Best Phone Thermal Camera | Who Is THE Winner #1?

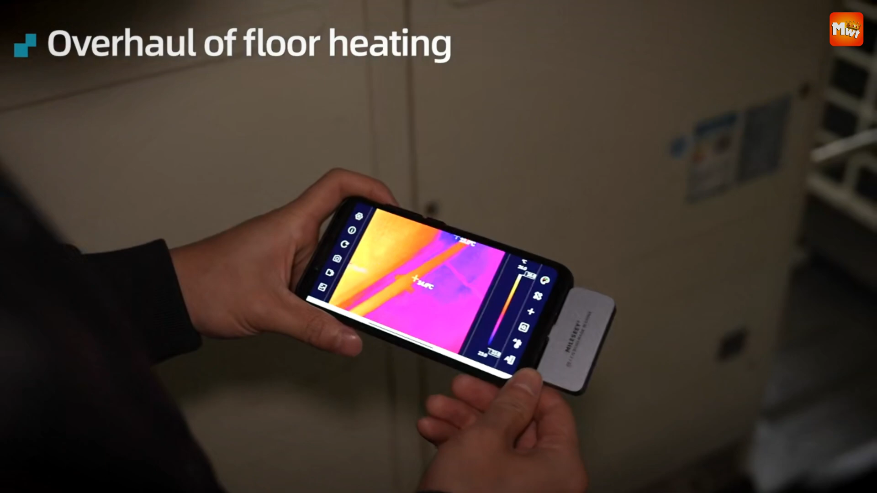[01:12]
The all-metal body not only feels sturdy but also adds to its durability.
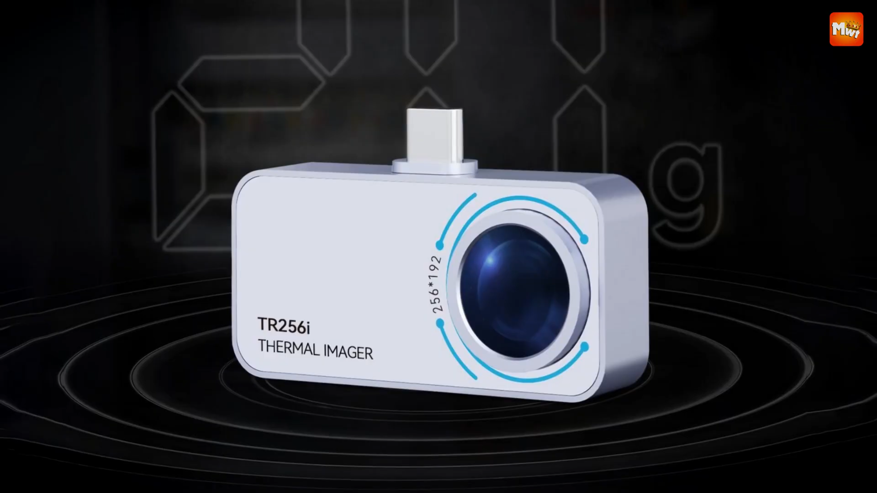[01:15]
You can easily slip it into your bag or pocket, making it the ultimate mobile accessory for anyone needing thermal imaging. Now, let's talk about performance.
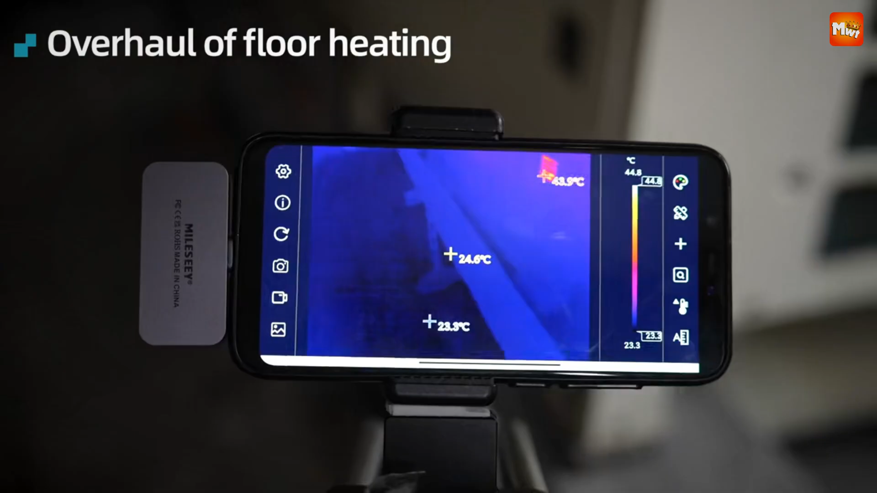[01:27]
On screen: scale bottom 23.3°C
The TR256i features a high resolution of
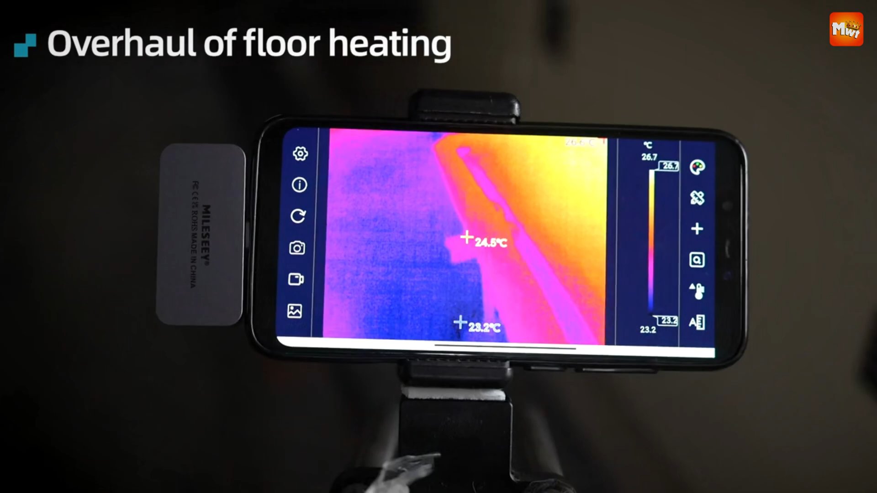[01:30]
On screen: scale top 26.7°C, scale bottom 23.2°C
256x192
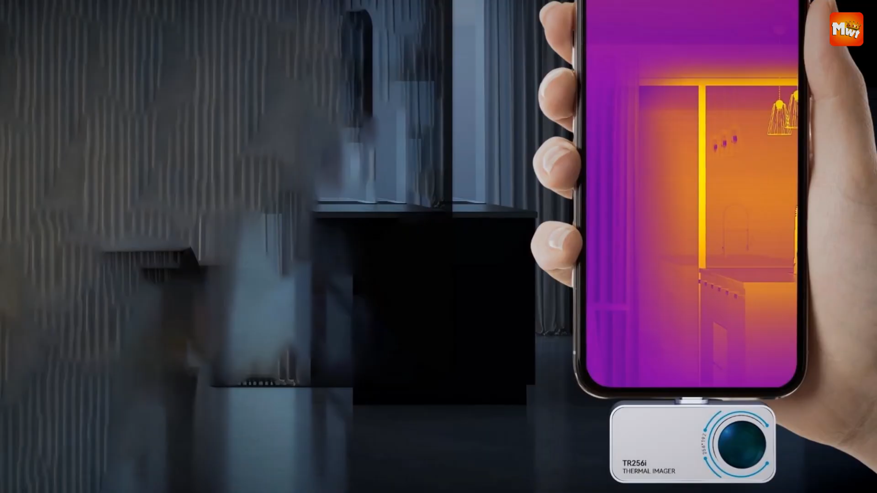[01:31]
and captures thermal images at up to 25 frames per second.
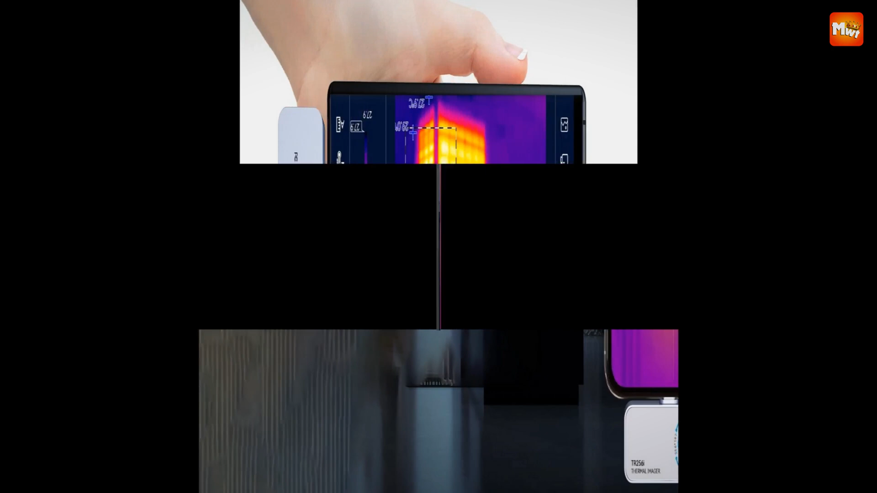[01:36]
This means you're getting clear and vivid images, making it easier to spot temperature variations.
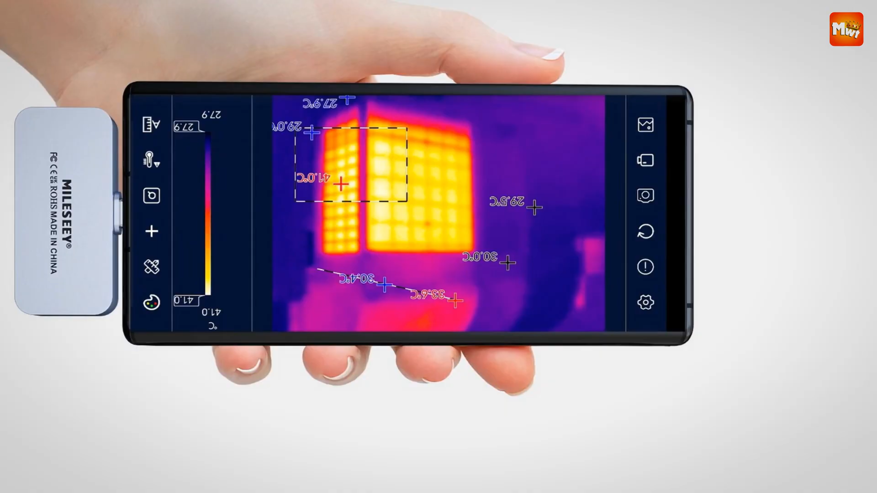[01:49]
On screen: scale top 41.0°C, scale bottom 27.9°C
Connecting the TR256i to your smartphone or computer is seamless thanks to its USB interface.
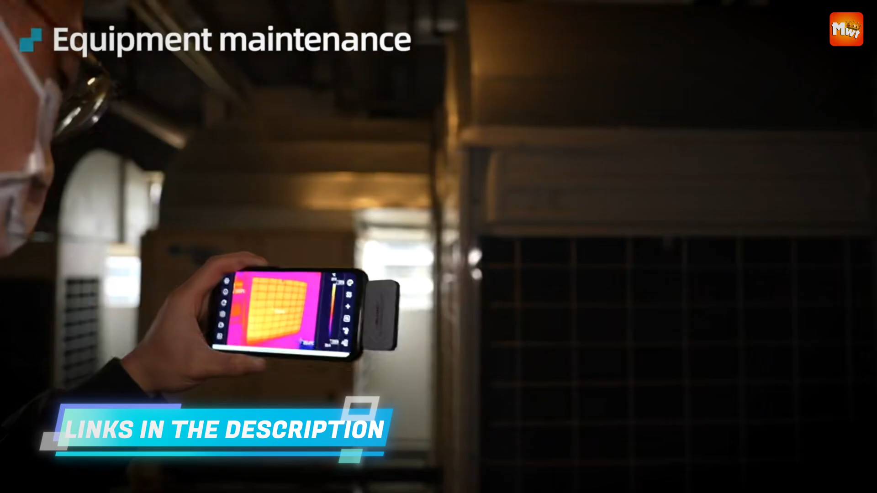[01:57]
The included extension cable allows you to reach those tricky spots or maintain a safe distance from heat sources.
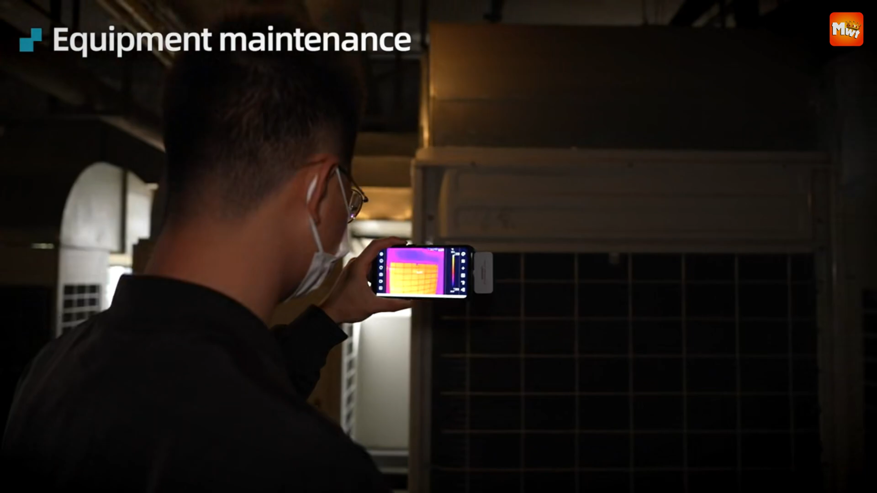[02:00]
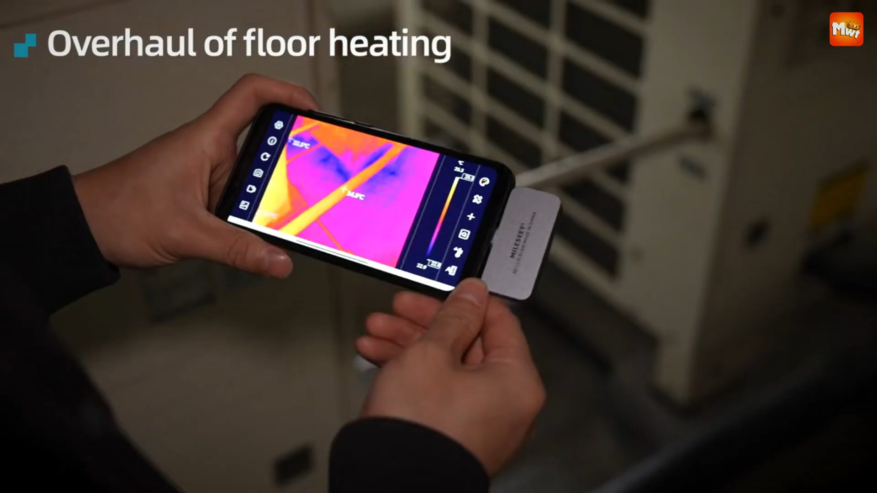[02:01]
And with the comprehensive software suite,
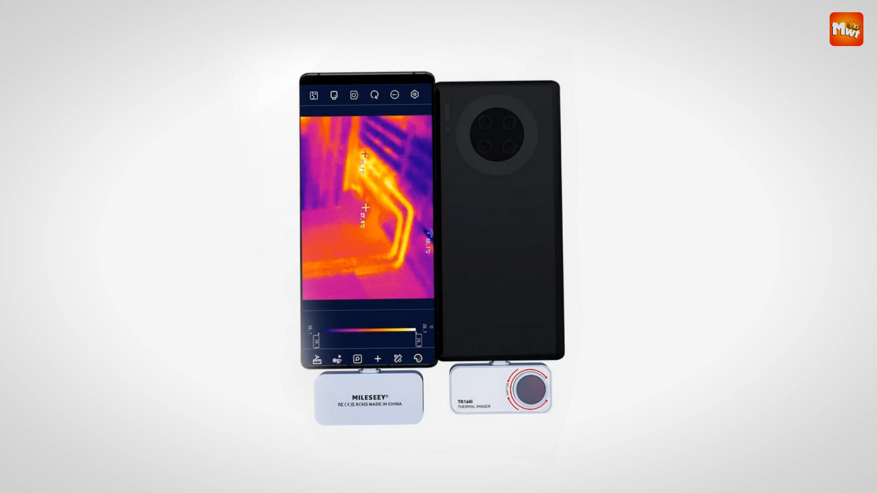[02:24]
or even identifying water damage, this camera has got you covered.
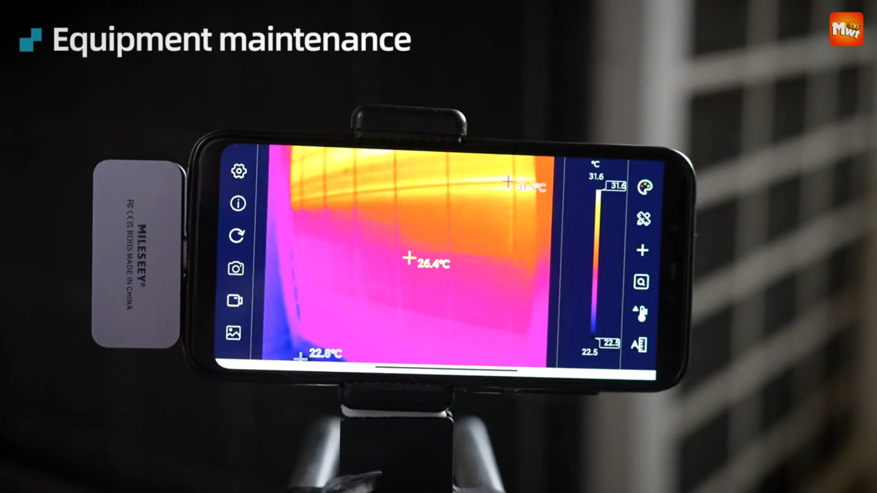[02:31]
On screen: spot 26.4°C, scale top 31.6°C
It can measure temperatures from 15C to 600C with a precision of 2C truly impressive.
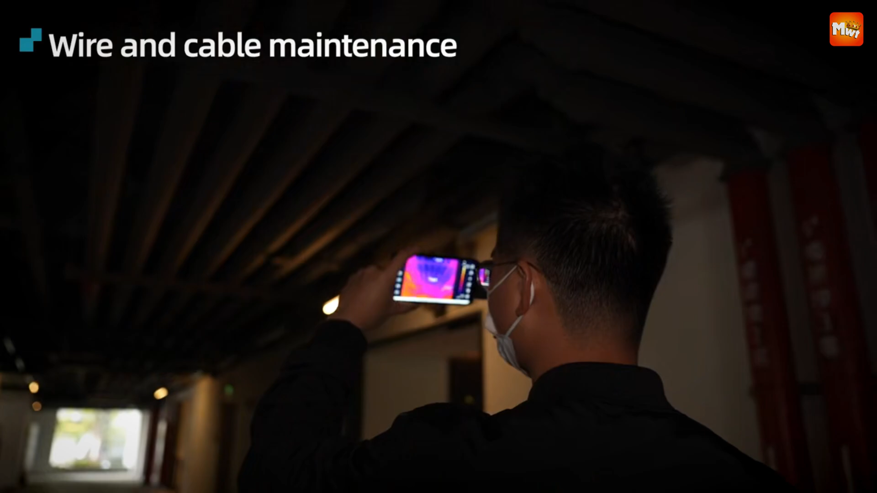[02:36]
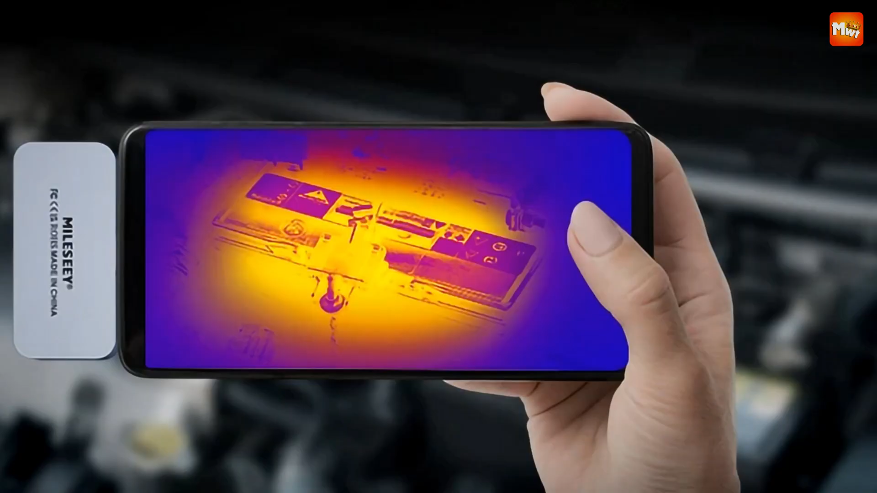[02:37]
One of the coolest features of the TR256i is its six color palettes high-resolution rainbow,
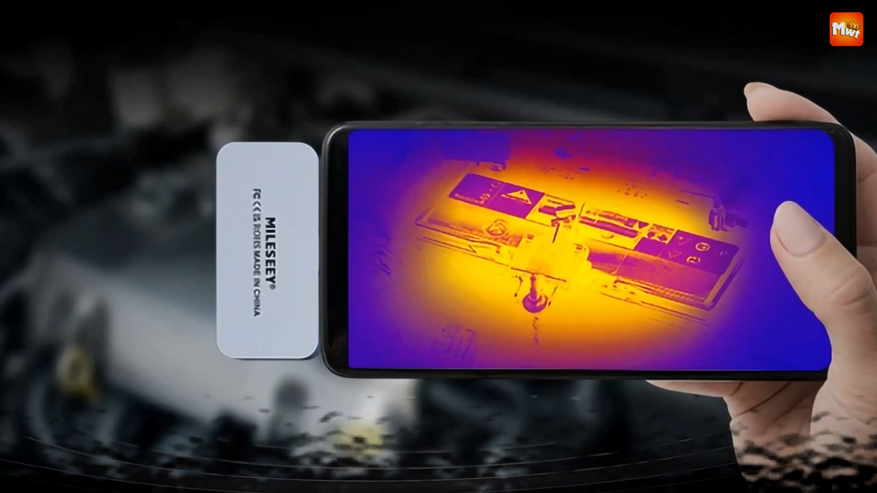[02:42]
white-hot, black-hot, red-hot, rainbow, and iron and cold blue. These options provide clearer vision and make thermal tracking a breeze.
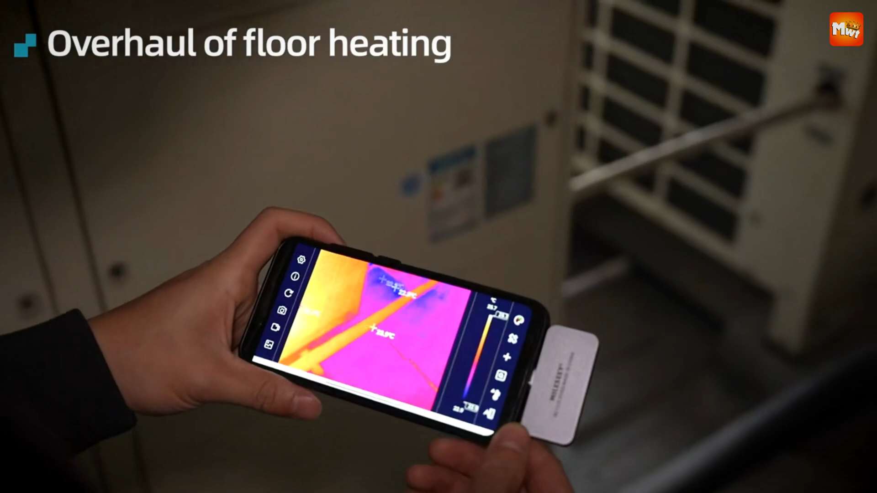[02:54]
Plus, with high and low temperature alerts, you'll always be in the know. Pros, high resolution, wide temperature range, compact and lightweight, affordable.
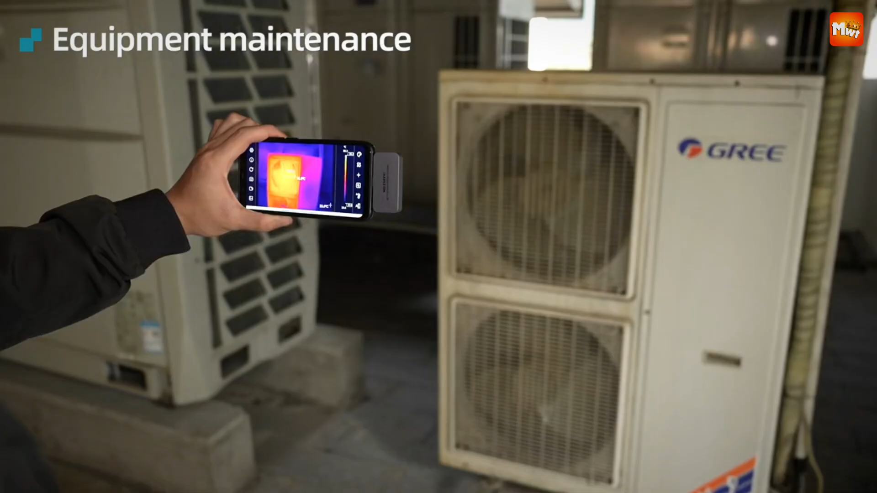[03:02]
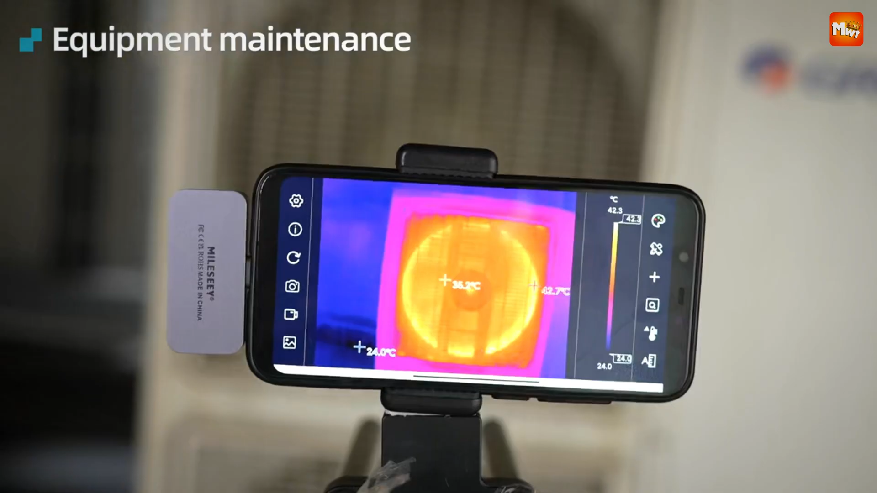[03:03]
On screen: max 42.7°C, min 24.0°C
Cons, Android only, image quality, battery drain.
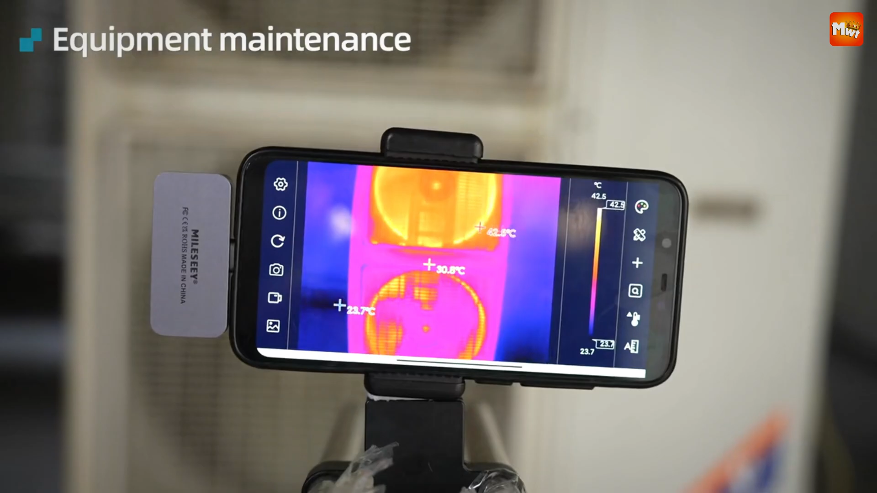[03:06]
Number 4. A Segment TI-256i Phone Thermal Camera It's made from durable metal.